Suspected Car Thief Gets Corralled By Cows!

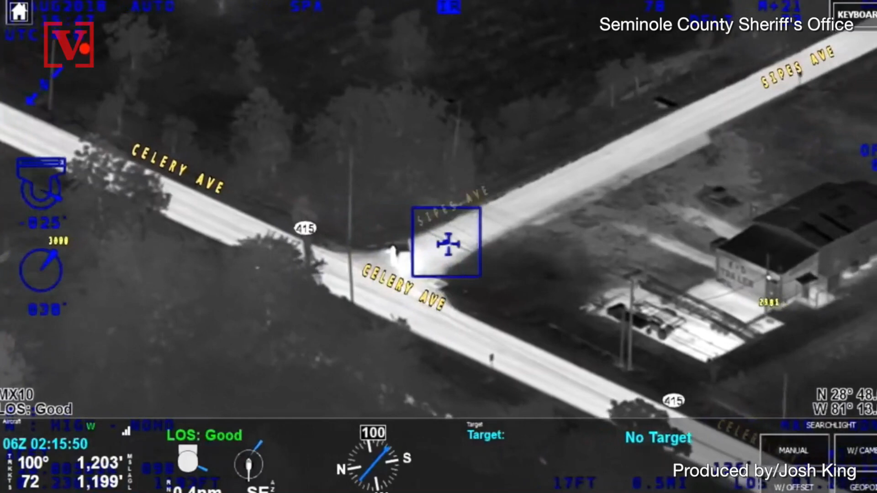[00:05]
A herd of cows helped police in Florida track down and arrest a suspected carjacker. Aerial footage from the Seminole County Sheriff's Office shows a stolen Subaru SUV crashing into a ditch.
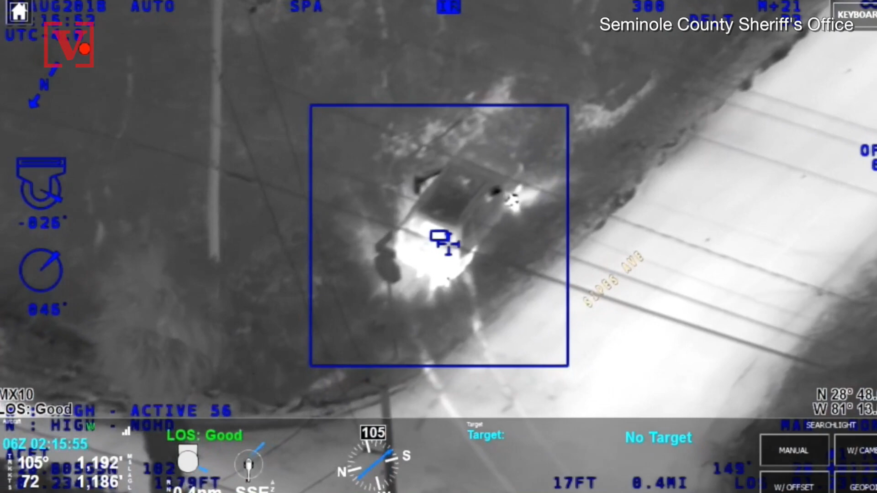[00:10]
Fox News reports one passenger stayed behind and was arrested. Both the driver and another passenger fled the crash.
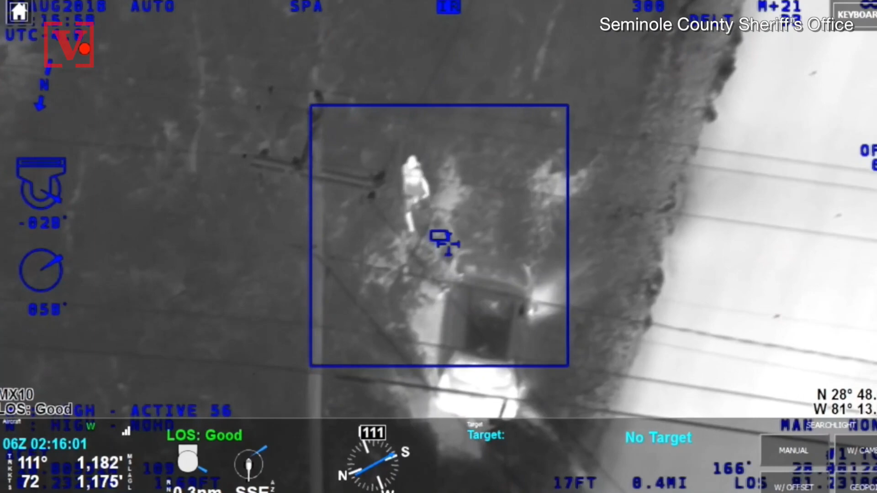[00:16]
And according to WKMG-TV, the driver, Jamie Young, was apprehended with the help of a police dog.
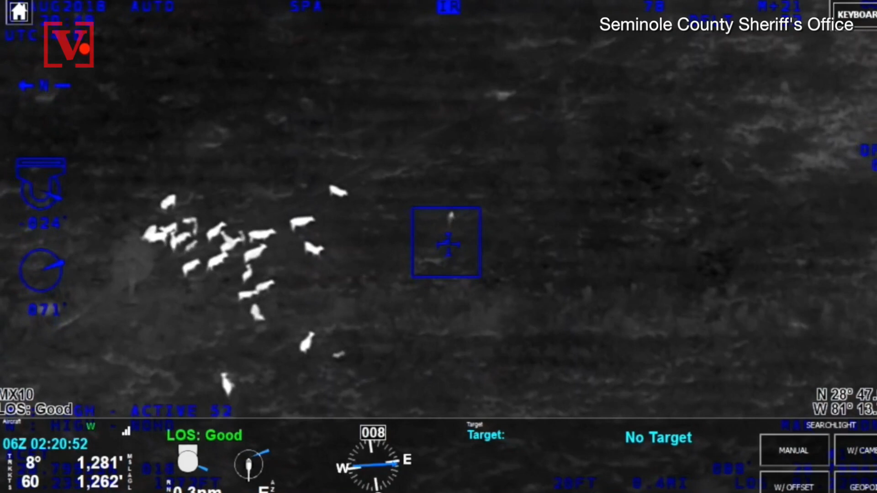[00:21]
The passenger, Jennifer Kaufman, fled into a nearby field.
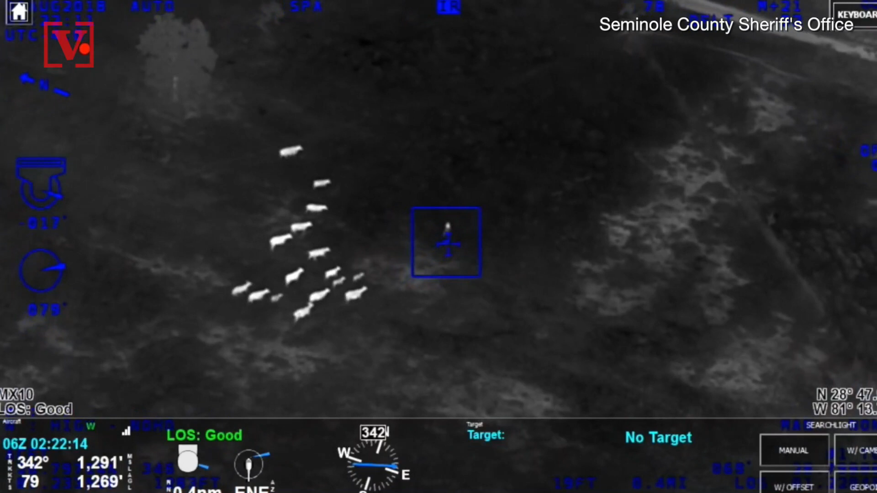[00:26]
But just when she thought she was free and clear, she was apparently corralled by cattle and chased.
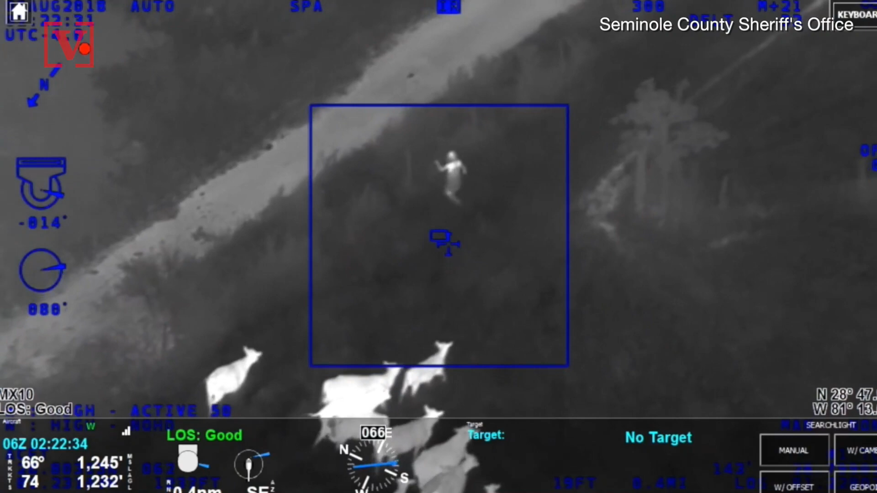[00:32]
The cows eventually herded her to the edge of the field, where she seems to climb through a fence, and was immediately arrested.
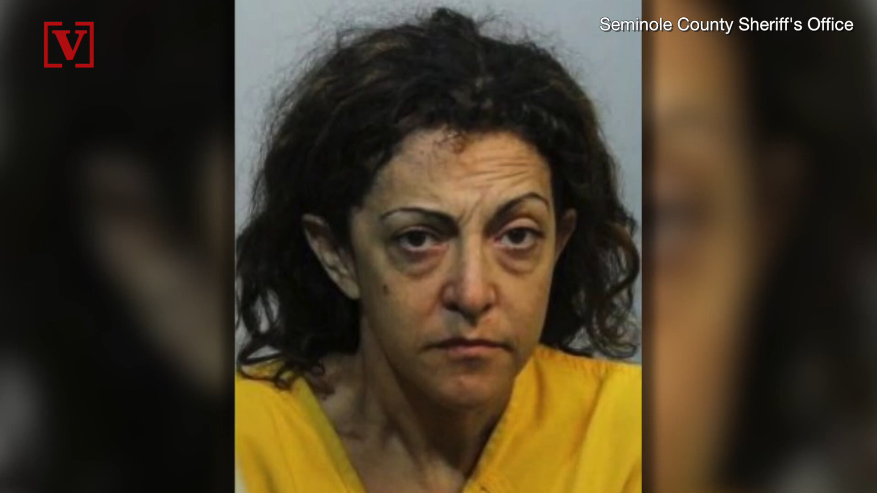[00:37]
Young and Kaufman were both charged with trespassing, petty theft, and resisting arrest, according to Fox News.
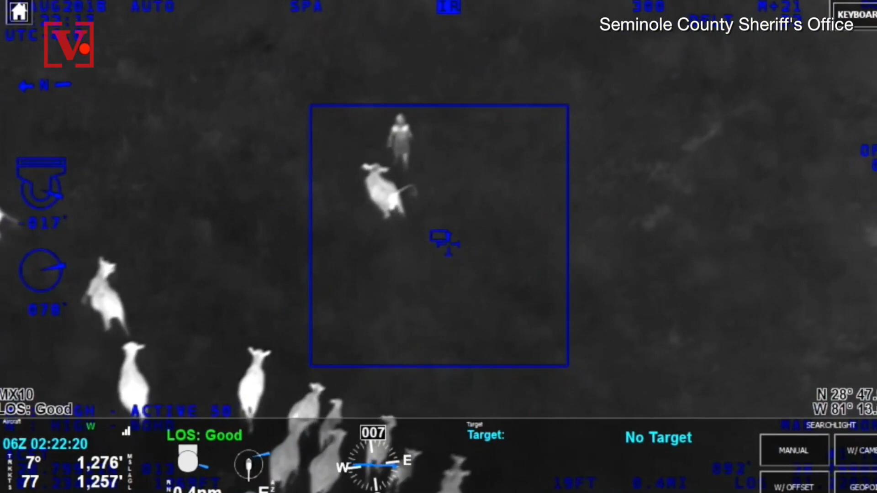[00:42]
The owner of the cows told WKMG that they have never been aggressive in the past, although he isn't aware of a time when a stranger ran through his field before either.